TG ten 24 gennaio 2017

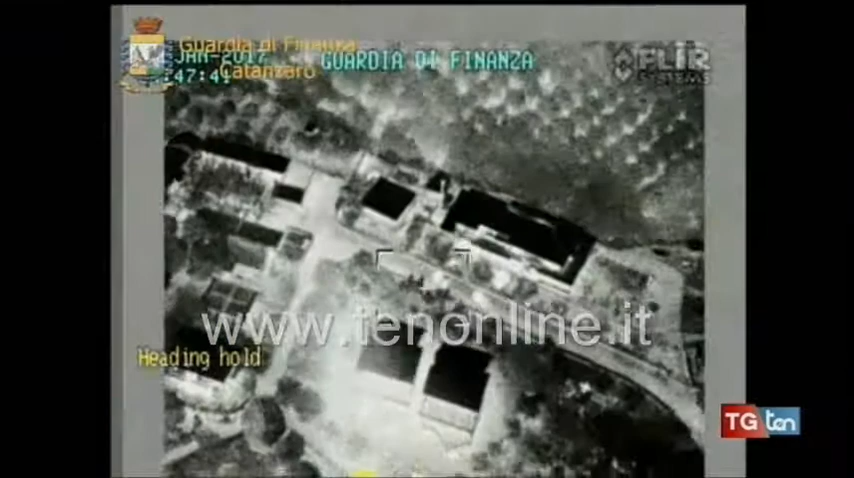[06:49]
Le immagini dall'alto e da terra rendono conto plasticamente dell'imponenza dell'operazione Stammer scattata all'alba,